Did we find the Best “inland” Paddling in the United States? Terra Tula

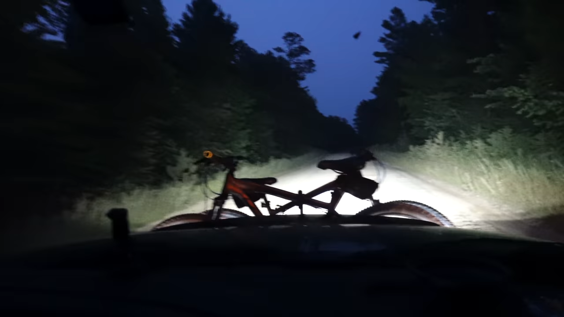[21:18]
We're off the paved road now. Just dusting along the dirt, bumpy road.